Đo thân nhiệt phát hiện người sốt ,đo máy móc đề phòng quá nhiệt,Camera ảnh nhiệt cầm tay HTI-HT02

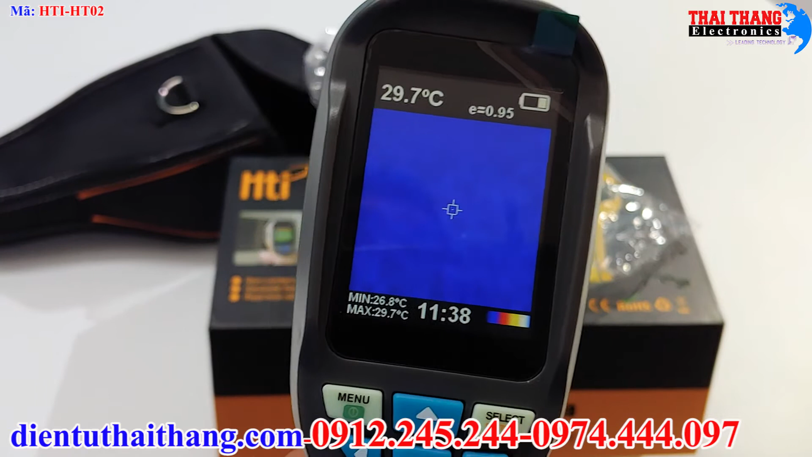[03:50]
On screen: spot 29.7°C, max 29.7°C, min 26.8°C
Mức phát sạn này còn phụ thuộc vào những cái vật liệu khác nhau nhé. Ví dụ như là sắt thì nó khác này. Rồi là đồng khác này. Còn đây là min là nhiệt độ thấp nhất và đây là nhiệt độ cao nhất này. Đây là giờ nhé. Và đây là cái bảng màu này. Bảng màu này có thể điều chỉnh ở trong cái menu này. Bảng màu giờ hoặc là cái e này có thể điều chỉnh ở trong cái menu đấy. Thì bây giờ mình sẽ thử đo cái. Còn đây là nút chụp hình này. Có lưu hay không thì ấn ít.
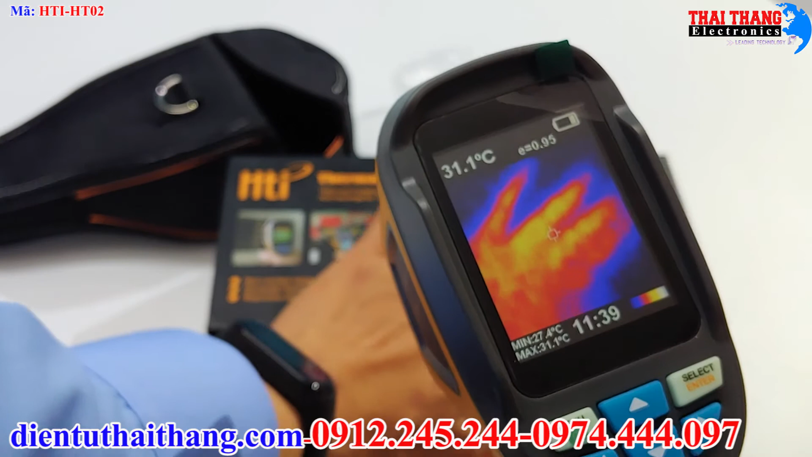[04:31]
On screen: spot 31.1°C, max 31.1°C, min 27.4°C
Cái này có cái độ phân giải của cái ảnh nhiệt là 60 x 60 nhé. Thì nó sẽ lớn hơn là cái 32 x 32. Hôm nọ mình giới thiệu. Thì nó cũng đắt hơn chỉ một tí thôi.
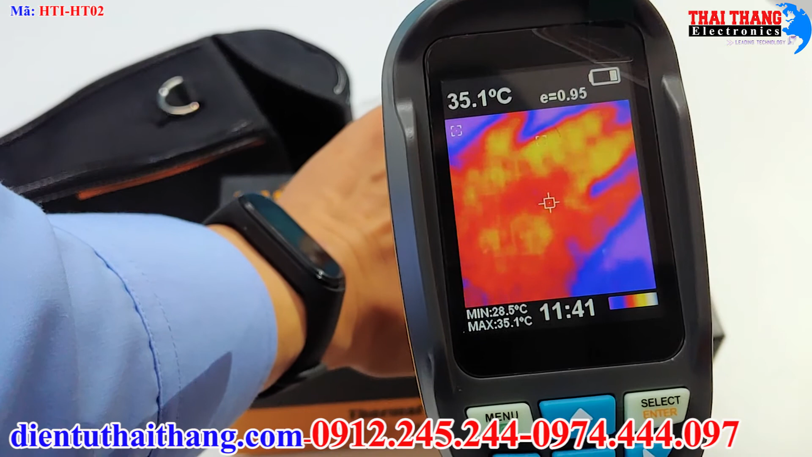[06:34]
On screen: spot 35.1°C, max 35.1°C, min 28.5°C
Cao nhất là cái chỗ màu đỏ và cái màu vàng kia nhé. Còn thấp nhất là cái phần màu xanh, cái gì ở trên góc bên trái kìa. Nhiệt độ thấp nhất ở bây giờ là 27 độ và cao nhất là 34 độ 8.
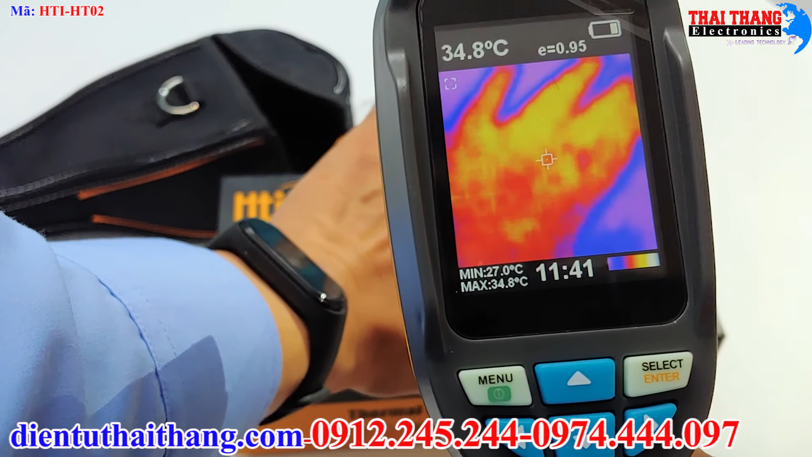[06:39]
On screen: spot 34.8°C, max 34.8°C, min 27.0°C
Đấy. Chúng ta có thể dùng cái này để đo nhiệt độ của cơ thể người.